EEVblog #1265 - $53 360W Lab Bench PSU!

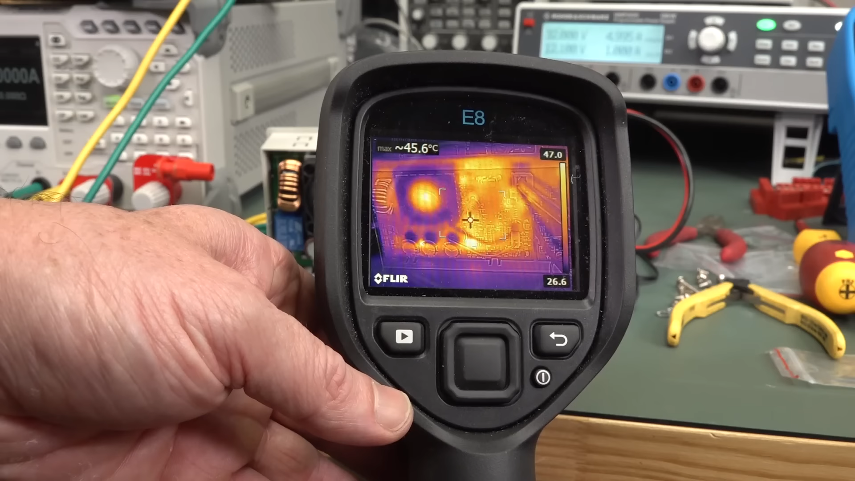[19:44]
On screen: max 45.6°C
spot down there is like 47 degrees and I can
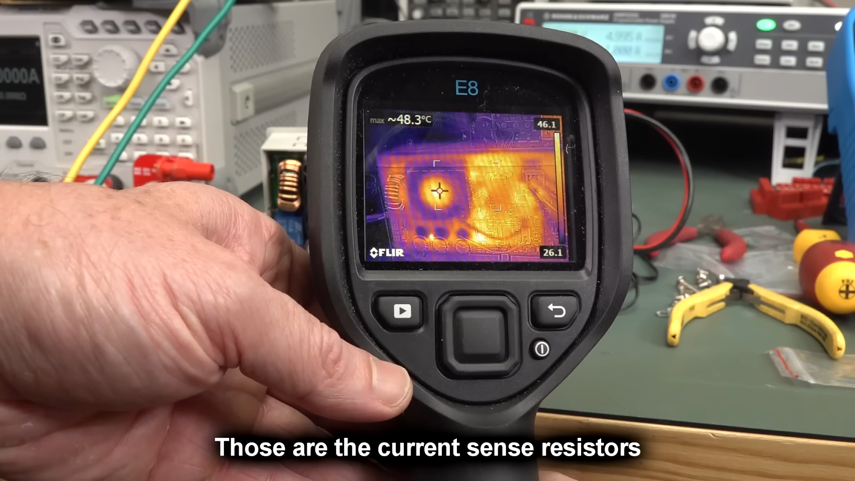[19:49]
On screen: max 48.3°C
I can certainly touch that with my touch the heat sink with my finger and I really can't hardly feel anything nothing on the inductor over here. So, and that's dissipating 6 watts that's at 150 watts output at 24 volts.
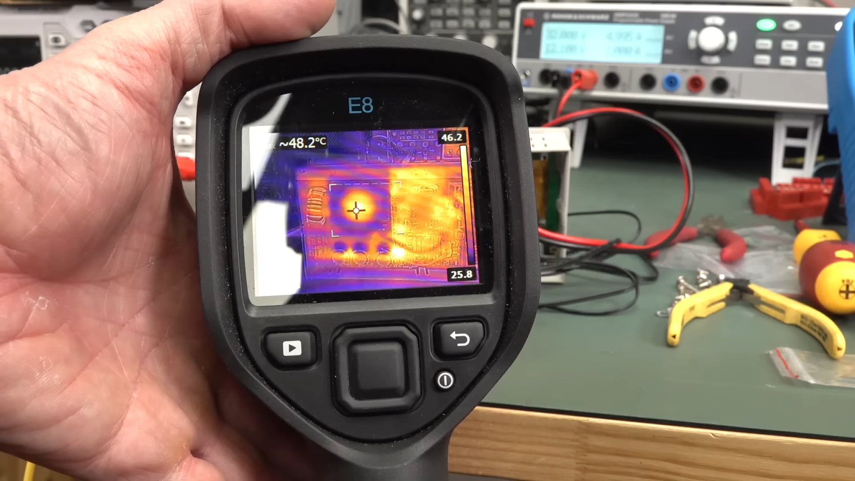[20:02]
On screen: spot 48.2°C
So, thermally it's okay but of course if you take it right up to its 320